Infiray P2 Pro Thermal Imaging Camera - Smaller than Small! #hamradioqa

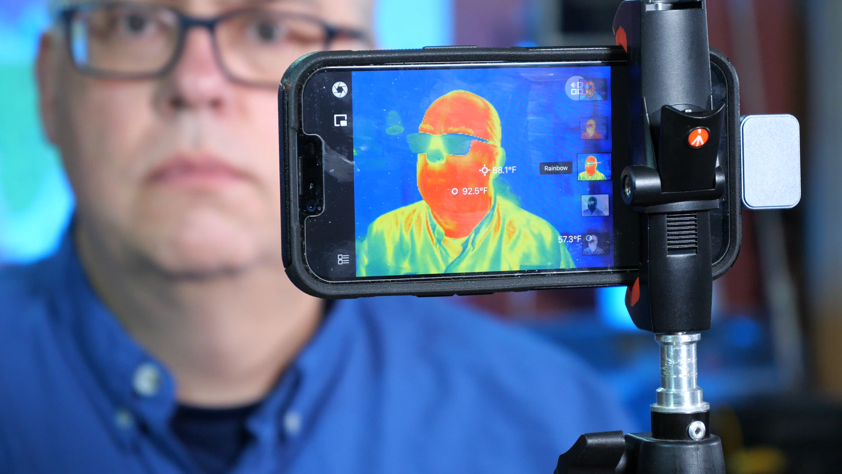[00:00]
Today we're going to take a look at the InfraRay P2 Pro thermal imaging camera. What is it and what does it do? We'll stick around to find out.
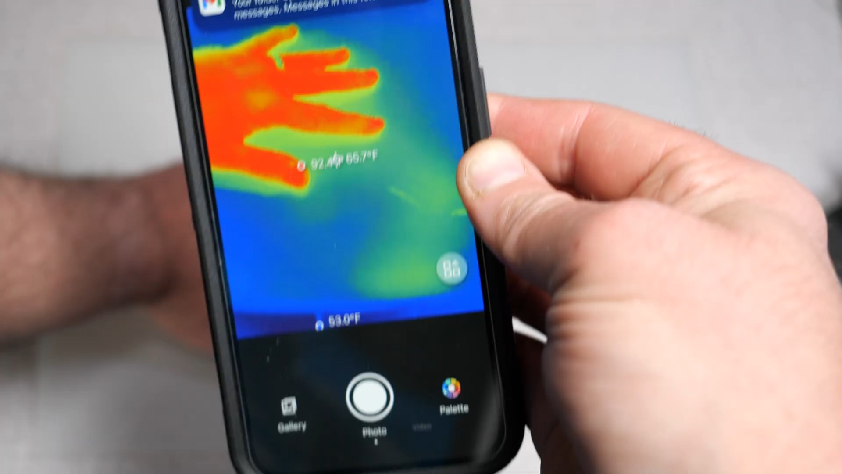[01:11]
with the use of the app turns it into a sophisticated thermal imaging camera.
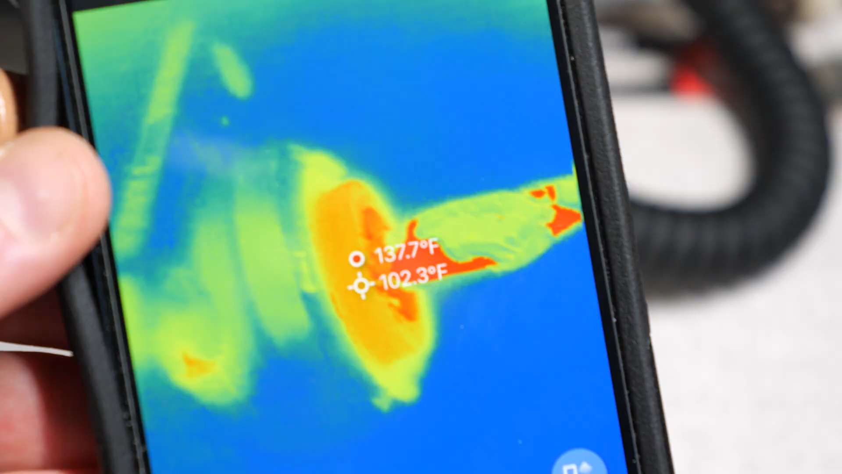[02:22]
This allows you to do a close examination of small parts like checking for heat on a circuit board.
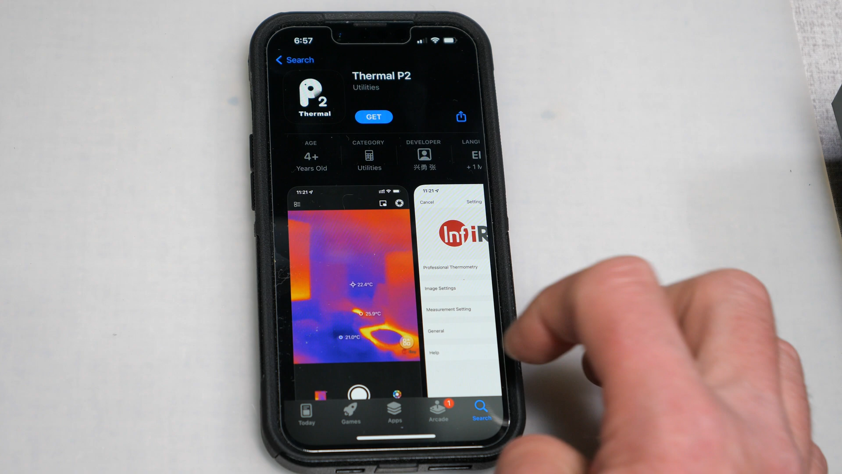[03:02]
The app downloaded and installed onto my phone without any issues. So let's take a look at the P2 Pro thermal imaging app.
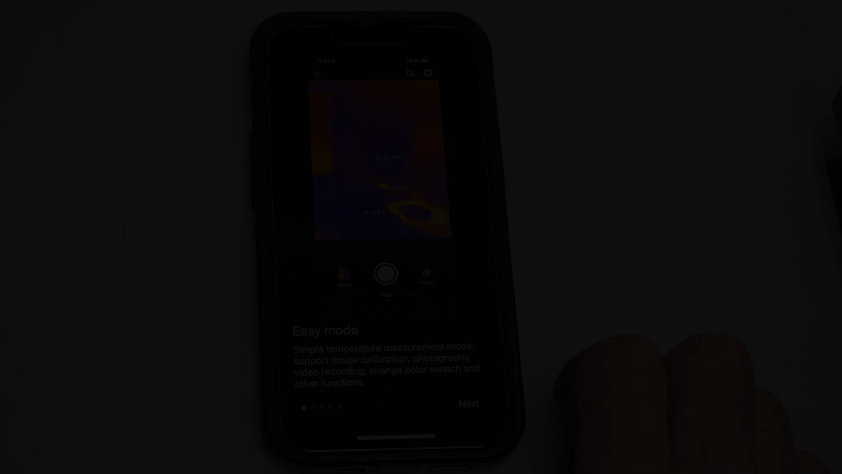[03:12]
I'm going to walk you through the Thermal P2 app on the phone here.
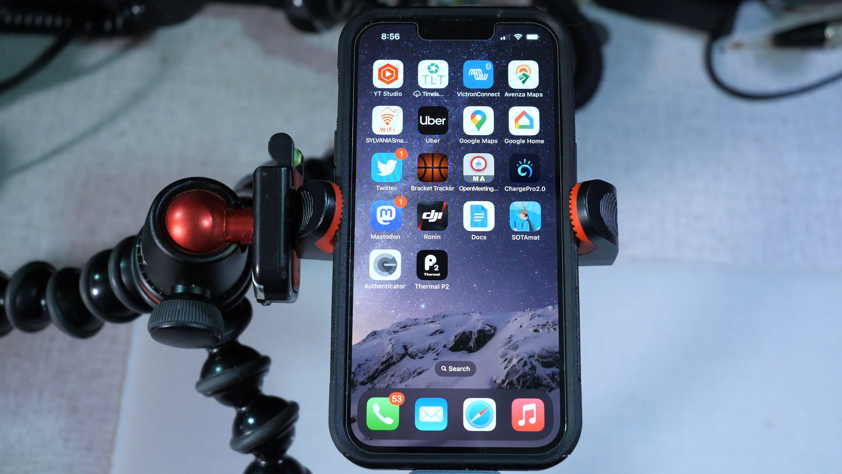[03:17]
I just got an inexpensive handheld radio. I'm going to throw that underneath here.
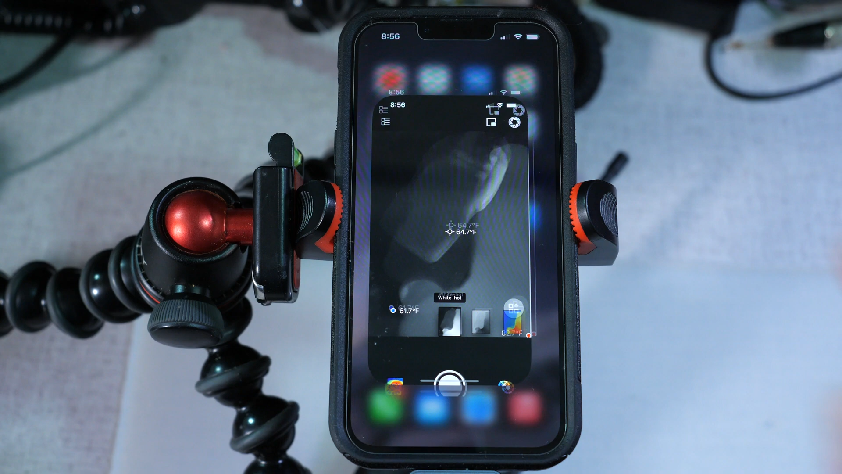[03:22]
On screen: spot 64.7°F
I'm going to boot select the app when it first starts up. It's going to you're going to see the white hot color palette.
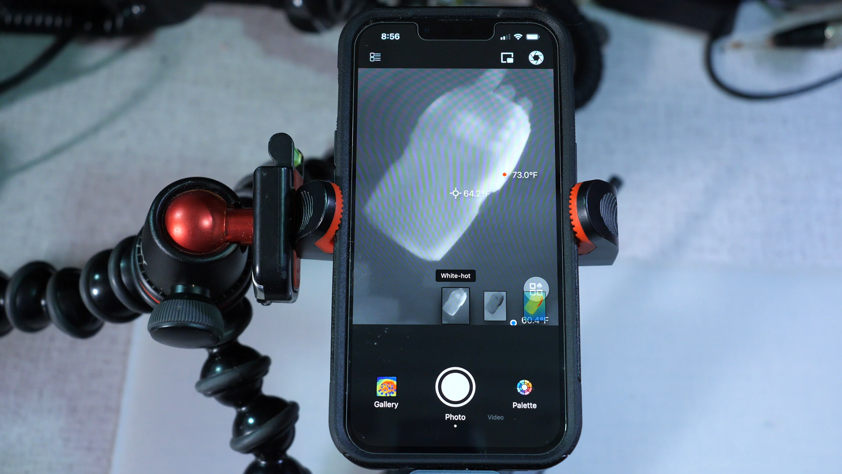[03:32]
On screen: max 73.0°F
You can select a various different color palettes with this with this app. And that's right here under the palette button.
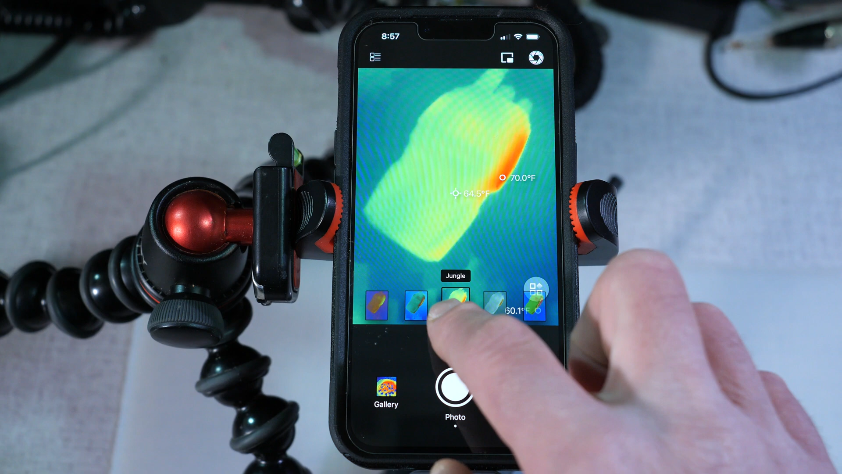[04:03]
On screen: spot 64.5°F, max 70.0°F
So you can pick a palette that's pleasing to you or tells you the information you want. When the app first starts out, it's going to be in what P2 call or infrared calls the simple mode. And what it's basically doing is showing you that the temperatures on the screen, you'll see the
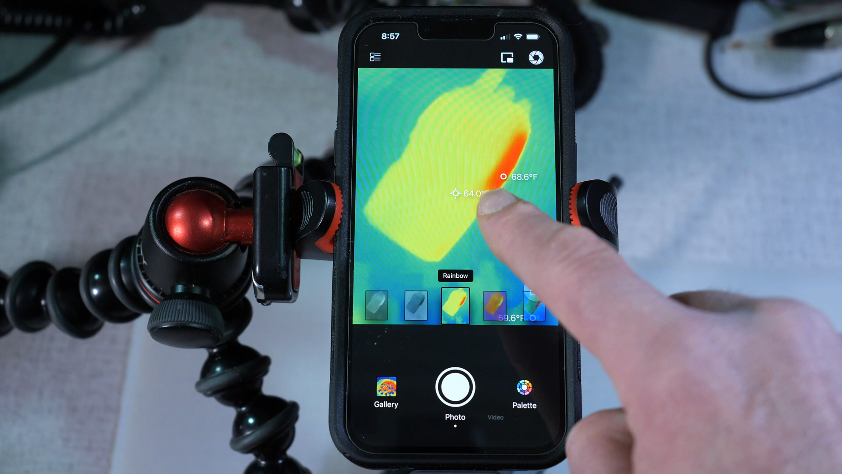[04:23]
hot spot, the hot temperature, sort of the average, the midpoint temperature, and then also the cool temperature within the frame itself. We can change up here on the menu. We can change the
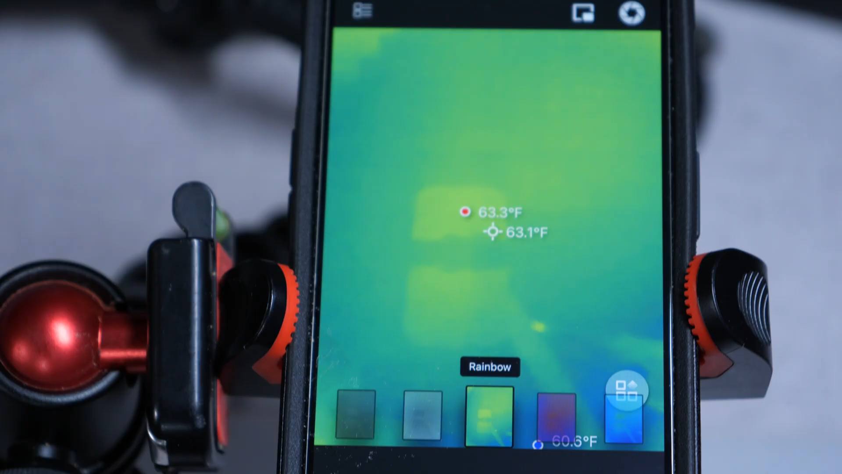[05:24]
that you don't point it at the sun or other really hot infrared sources. So what it has is a burn protection mode.
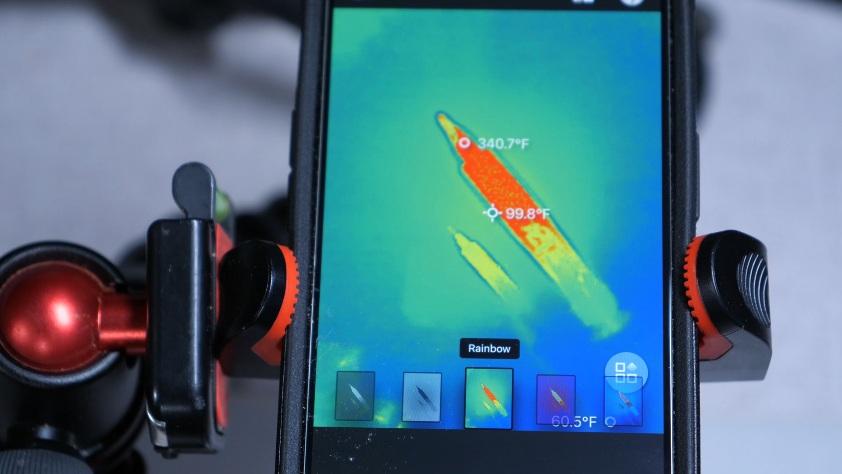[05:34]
On screen: spot 99.8°F, max 340.7°F
And when that's turned on, if the app senses that you're outside of those bounds, it's going to cut the sensor off.